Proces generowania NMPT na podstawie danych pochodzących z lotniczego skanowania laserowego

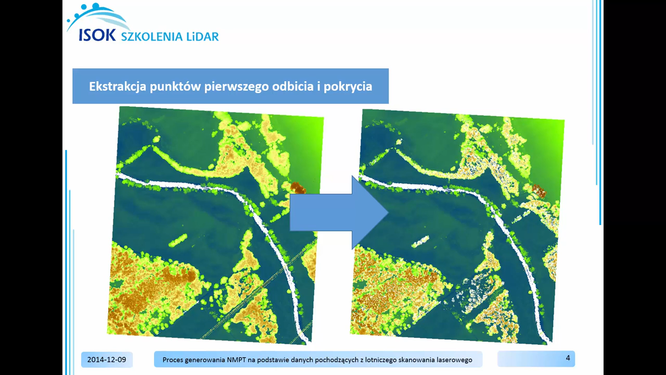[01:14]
punktów niskiej, średniej i wysokiej roślinności, a także punktów klasy budynki oraz klasy wody. Bazując na odfiltrowanej chmurze punktów zostanie
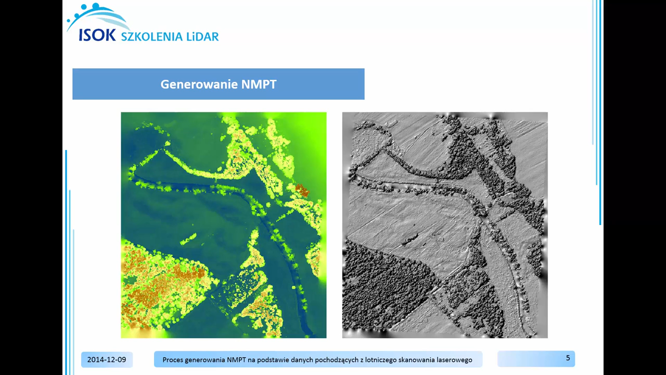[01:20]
wygenerowany numeryczny model pokrycia terenu i model cieniowanej rzeźby terenu. Finalnie zostanie dokonana wizualizacja numerycznego modelu pokrycia terenu w oknie 3D.
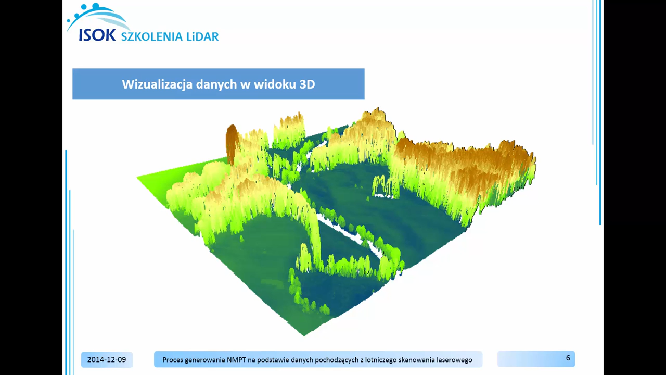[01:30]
W pierwszym etapie przetwarzania chmury punktów wykorzystamy narzędzia znajdujące się w zakładce Moduls. Narzędzia te pozwolą nam na odfiltrowanie chmury punktów, która w tym momencie posiada punkty nie tylko z pierwszego odbicia, ale również z pozostałych odbić. Dodatkowo, aby wygenerować numeryczny model pokrycia terenu, chmura punktów musi zawierać wyłącznie takie punkty,
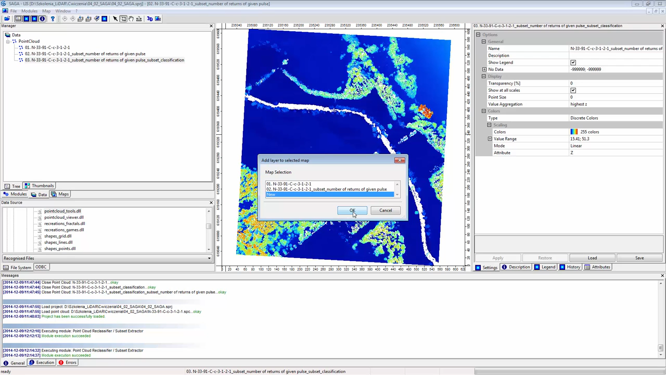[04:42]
Kliknijmy i otwórzmy tą warstwę poprzez Add Layer to Selected Map. Chmura ta posiada wyłącznie punkty z pierwszego odbicia oraz punkty klasyfikacji. Kolejnym krokiem, aby wygenerować numeryczny model pokrycia terenu jest skorzystanie z funkcji pozwalającej na generowanie z chmury punktów rastrowych modeli wysokościowych. Funkcją tą jest funkcja Point Cloud to Grid.
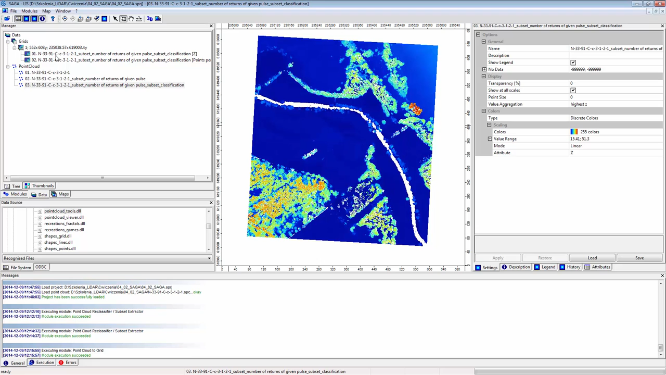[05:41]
kliknięcie w zakładce Data wygenerowanego rastera. Kliknijmy New i wygenerowany raster już jest dostępny w widoku mapy.
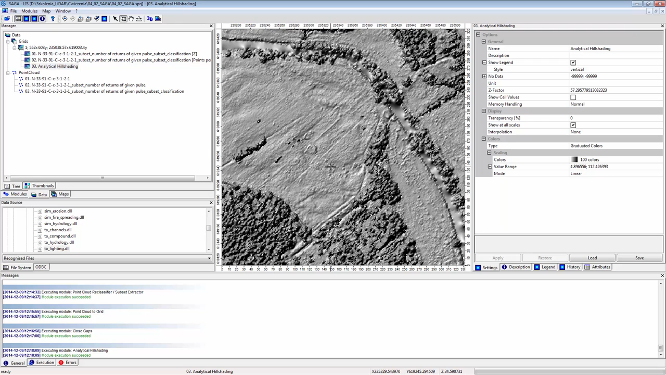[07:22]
wyświetlony poprzez dwukrotnie kliknięcie i zwizualizowany w oknie 2D Oprócz wizualizacji danych rastrowych w oknie 2D
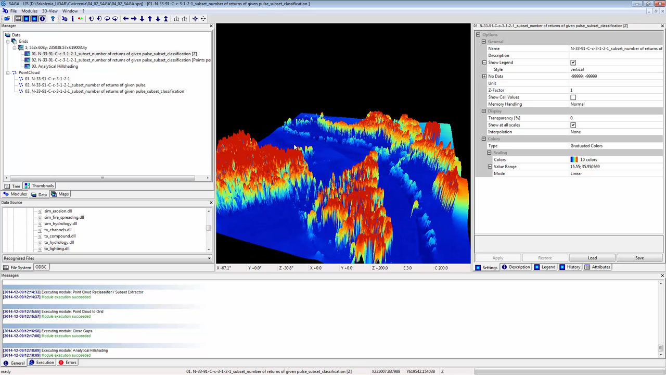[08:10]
3D aplikacji Saga Ćwiczenie polegało na wygenerowaniu numerycznego modelu pokrycia